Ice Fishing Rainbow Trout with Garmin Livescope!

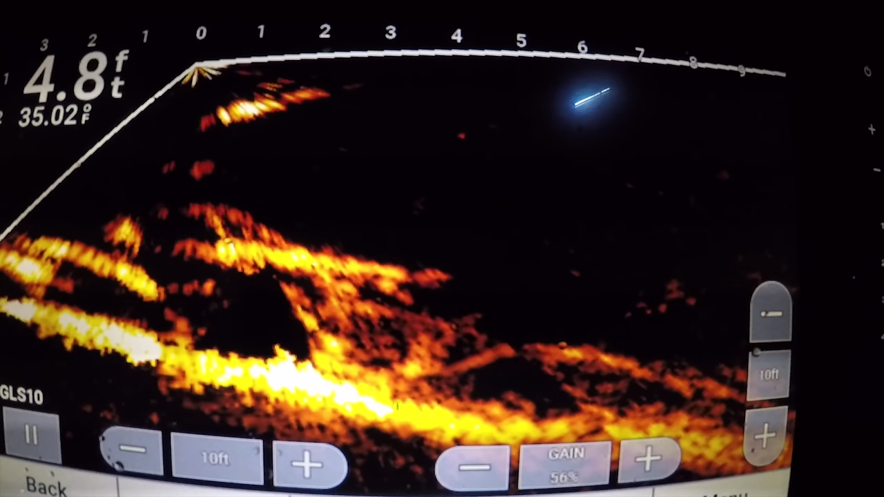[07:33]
On screen: depth 4.8 ft, water 35.02°F
You might hit the jaw checker. He might be eyeing it up. He's definitely still around. You think so? Yeah. That's what's cool about trout, though. Like I was just saying as that happened, how quick they come in. Mm-hmm. You know? Like, it's not like a pike where it's like, oh, here he comes. It's like 10 slowly, feet away. Like oh, trout are like, here wham. He comes, now he's 8 feet. Here he comes, it's like, fucking, oh, there he's, boom. Yep. You know? No? So I'm like, oh my God. Fish. Yeah. I just did the same thing. I lifted it up like you did. Like you were just saying. Yep, here he comes. He's going to slam you. Yep, here he comes. Yeah, he's right underneath the ice.
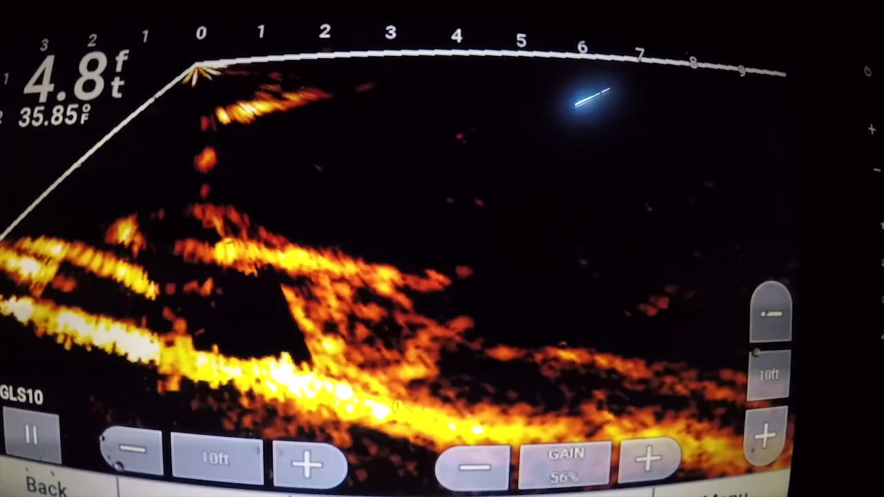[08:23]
On screen: depth 4.8 ft, water 35.85°F
He's. Yeah. He's trying to find a meal that's easy. He'll probably end up hitting one of these jackers. Here we go. He's at me. I'm just tapping on the spot. Which doesn't really help. See, he's still around though. He'll come back. There he is, right there. Got him? Yep.
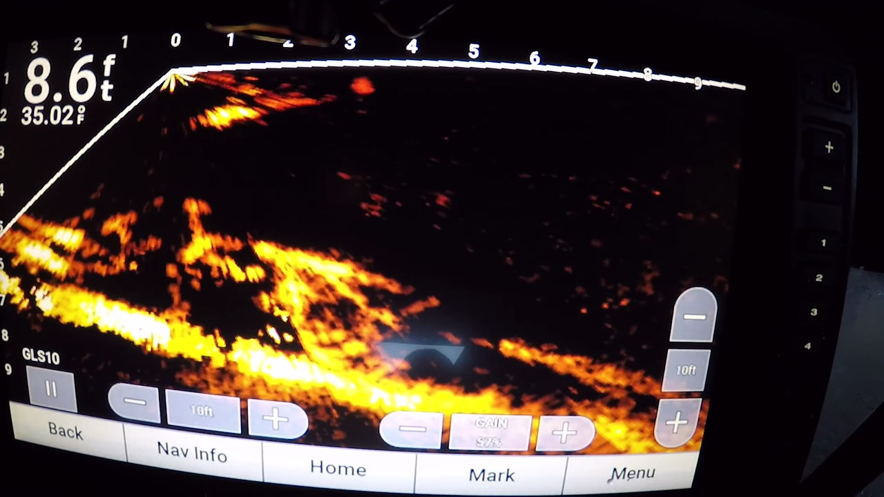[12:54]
On screen: depth 8.6 ft, water 35.02°F
That fish came in hot and it was gone.